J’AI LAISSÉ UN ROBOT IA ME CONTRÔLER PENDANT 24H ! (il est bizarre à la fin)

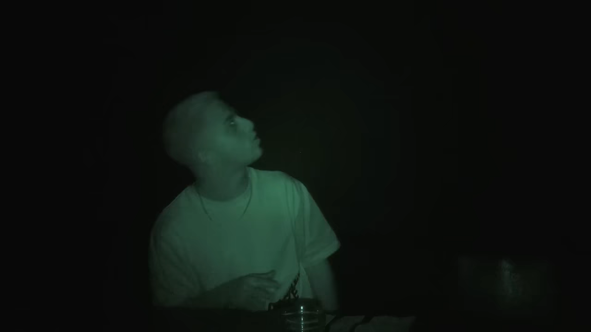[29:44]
Au début, ouais. De regarder partout, mais il n'y a même pas une once de lumière. Donc là, tu vas amener les plats. Ok. Je vais te poser une bouteille d'eau. Oh là là. Je vais t'expliquer comment on faut faire. En fait, tu joues jusqu'au bout. Pour se servir de l'eau, en fait, on met le doigt dans... Enfin, on utilise l'oreille. Mais pour les gens qui voient, qui ont le doigt à l'habitude, on leur suggère de mettre le doigt dans le verre pour savoir le niveau d'eau. Dès que ça touche au doigt, il faut stopper ça. Ok, d'accord. Là, j'ai le verre devant. Non, ça, c'est la bouteille. C'est la bouteille. Le verre, il est à sa gauche. Ah, il est à ma gauche ? Il est à ta gauche. Ah oui.
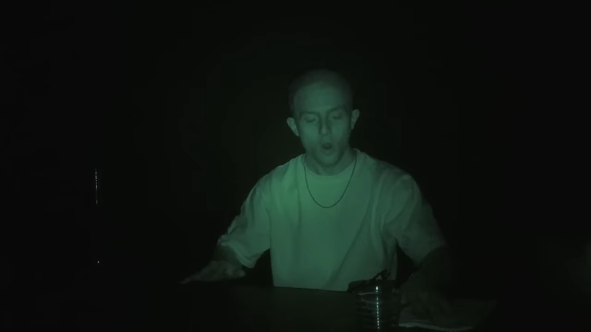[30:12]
Oh, je n'avais pas vu. Voilà, tu fais tout doucement. Oh, je viens de découvrir un truc sur la table, genre. Voilà, tu auras un verre à pied.
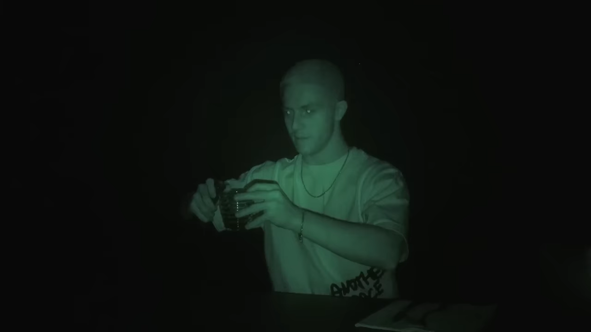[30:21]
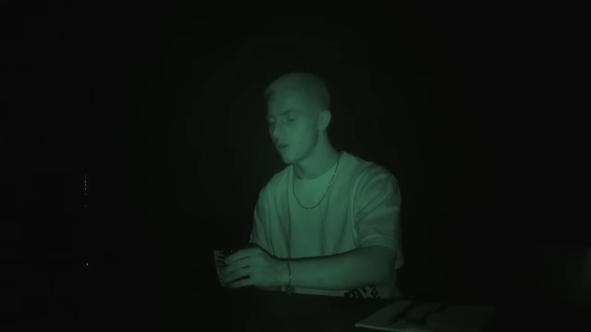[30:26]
Ah oui, attendez. Je l'ai mis au max, max, max. Les gars, je ne sais pas si vous vous rendez compte, parce que si elle se trouve à la caméra, vous, vous voyez bien. En fait, je ne me rends pas compte comment vous, vous voyez. Mais sachez que moi, dans l'expérience, c'est vraiment absolument tout noir. Genre, imaginez, vous vous mettez dans un placard, vous le fermez. Bah, c'est ça. Sauf que là, il y a un banc, il y a une table, j'ai des couverts, j'ai un verre et tout.
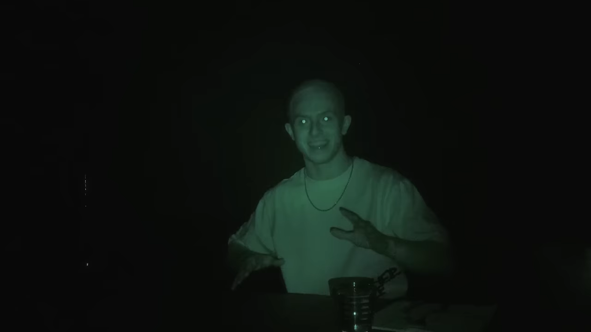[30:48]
C'est vraiment super perturbant. Nous allons commencer. Je vais te poser ton assiette.
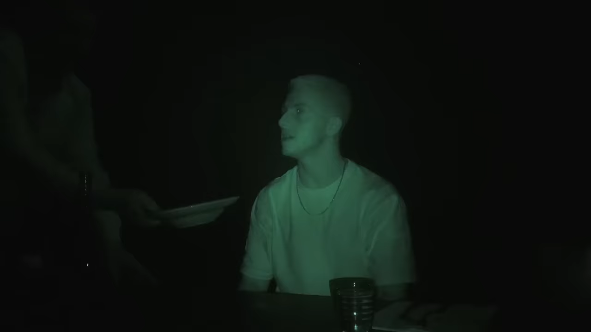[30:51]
Est-ce que tu vas me dire c'est quoi que je mange ou même pas ? Je te laisse. Ah ouais ! Un conseil, je te donne, tu touches d'abord légèrement avec tes doigts dans l'assiette. Parce qu'il y a des choses qu'on peut manger avec les doigts. Purée, c'est technique. Tu sais que les gens, ils abandonnent. C'est vrai ? Assez vite, parce que c'est des gestes pourtant qu'ils font en temps normal, en lumière. Parfois, ils coupent sans regarder. Le fait qu'ils sont dans le noir, en fait, ça les perturbe. Donc, leur mémoire gestuelle, elle flanche en fait. Oui, ça, c'est un vrai truc. J'ai remarqué, moi, il y a des trucs, on fait sans s'en rendre compte. Mais quand on va réfléchir et vouloir le faire... Ça devient difficile. Ça devient difficile, exactement.
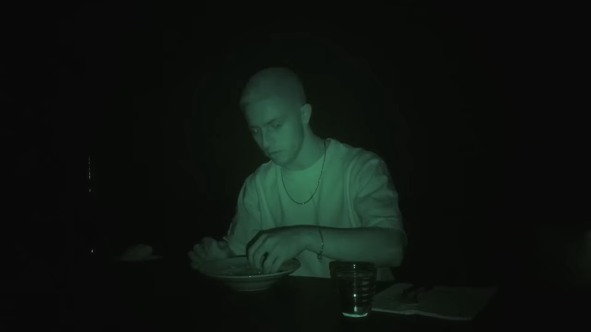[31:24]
Alors, par contre, j'ai aucune idée de c'est quoi. Ah bah, tu peux d'abord sentir. J'arriverai jamais à décrire c'est quoi, mais on dirait un truc, genre, dans les restos asiatiques. Faut tout manger en même temps ou je peux manger un par un ? C'est à toi de deviner ce qu'il y a dans la cible. Ah mais c'est super technique. Oh, Méchou, je vais te compliquer la vie. Pourquoi ? Attends ta main, s'il te plaît. C'est un verre à pied. C'est beaucoup plus dur ? Alors, tu as une paille dedans ? Ah oui, attends. Alors là, il faudrait vraiment que tu gardes le verre entier. Il est à rabot ? Non.
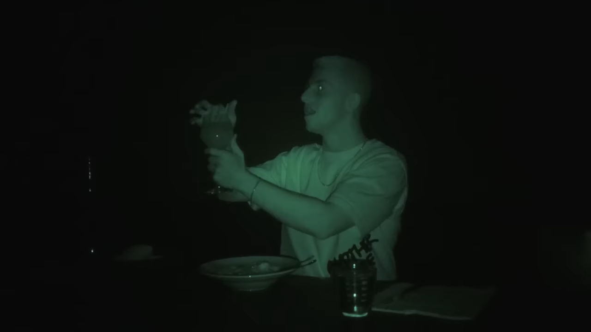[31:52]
Ah ouais, mais c'est trop dur. Ah bah, tu peux le poser sur la table, mais après, c'est ta mémoire qui va travailler. C'est ma mémoire, c'est-à-dire ? Bah, ta mémoire, je suis elle, en fait. Ah ouais, là, c'est bon. Quand tu vas le poser quelque part, bah, quand tu vas le prendre, en fait, tes mains vont aller directement au dessus. Ah oui, je vois. Je vais prendre une vraie fourchette. Ok, je goûte. On va voir, c'est Michou a un palais assez développé ou pas ? Non, mais c'est trop dur. Alors, c'est super bon, mais je jure que je suis trop nul. Je vais goûter le cocktail.
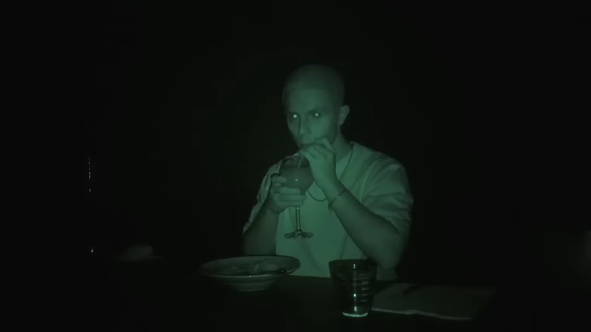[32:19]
Oh, le cocktail est super bon. Moi, je dirais agrume avec du fruit rouge. Oui, il y a de l'agrume, mais c'est pas le fruit rouge. Quoi ? Alors, dans le plat, il y a un truc, c'est ça qui m'a fait dire que c'est un truc asiatique, c'est... Il y a des petites graines. En fait, je sais pas le nom des graines. En fait, tu as une galette de pommes de terre avec de la farine. Quoi ? Et du cumin. Et tu as une strata-cela avec truffe. Truffe et l'huile de ciseau. Maintenant que maintenant, goûte, tu vas voir, tu vas... Une galette de pommes de terre ?
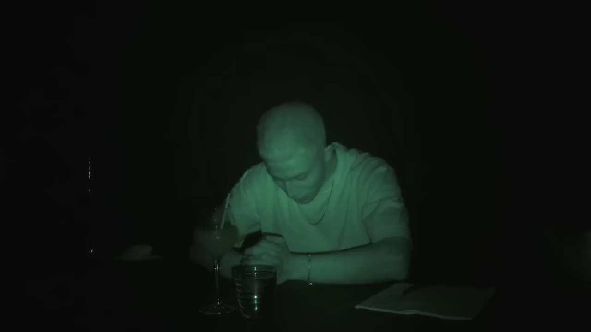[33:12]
Je crois que j'ai fini. Et tout seul dans le noir, là, ça fait presque peur. Le prochain plat est arrivé. Eh, en tout cas, ça sent super bon. Et je crois que là, par contre, je vais être meilleur. Déjà, à l'odeur, je suis certain qu'il y a de la viande.
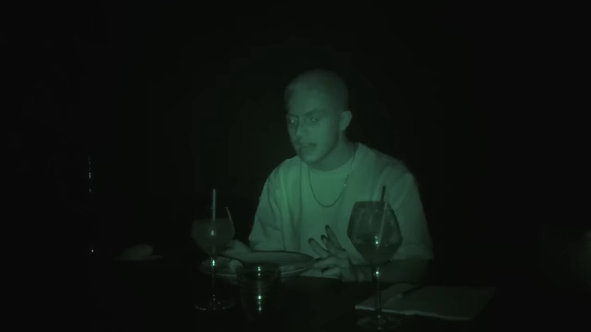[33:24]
Mais j'ai l'impression que l'accompagnement, c'est une espèce de purée. En fait, on dirait qu'il y a des espèces de copeaux de petites chips. C'est des chips, exactement. Ah, c'est des chips ? Non, mais tu deviens bon, tu deviens bon, Michou. Allez, allez. Hum, c'est super bon. Je vais dire une dinguerie, je crois. C'est le premier truc qui m'est venu en tête. J'ai envie de dire des chips de patates douces. C'est pas loin, il y a trois légumes dedans. Ah, mais il y en a pas mal des chips. Oh, la viande. Hum, elle est fondante dans la bouche. Là, c'est du porc. Ok. Non, je n'aurais pas du porc. Le côté gras du porc, bah tu le... Hum.
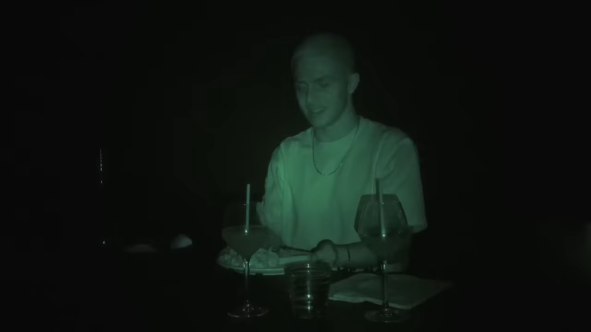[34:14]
Ok. Tu as trois fromages. Ok. Alors, quand tu t'es un, je te jure que tu vois.
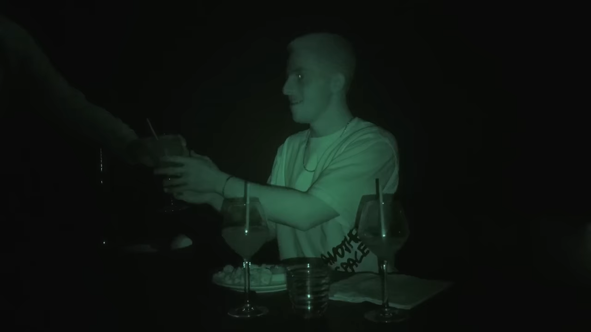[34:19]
Moi, j'aime quand ça pue. Ok, là, j'ai un fromage dans les mains. Au vu de la texture et la forme, j'ai envie de penser que c'est de l'emmental. Oh. Ah oui, non, j'ai envie de l'emmental. Ah oui, c'est fort. Ok, super bon. Lui, il est coulant. Ah ouais, c'est lui qui pue. Hum, trop bon. Est-ce que tu as un fromage ? Tu sais que je le manges sans pain. Je pense que je l'ai dans... En fait, je l'ai en tête, à peu près. Tu sais, c'est une croûte blanche avec un peu de bleu, non ?
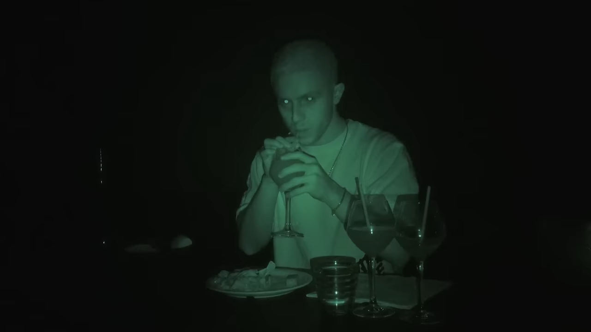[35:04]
Oh, il y a de l'ananas. C'est pas ça, encore. Il n'y a pas d'ananas ? Ça, c'est fruit exotique, ça. Il y a de la mangue ? Oui. Premier, il y en a trois, autour. Il y en a trois. Des fruits rouges ? Oui. Il y a des fruits rouges ? Mais oui. Ah, mais purée, ça y est, je te jure, je l'ai sans direct. Wesh. Non, mais c'est abusé, hein. Non, mais c'est abusé. Là, le côté, il vient de changer. Il y a de la fraise. Donc, mangue, fraise. Oui. J'ai le dernier fromage. Je pense que je l'ai direct. Pour moi, c'est du roquefort.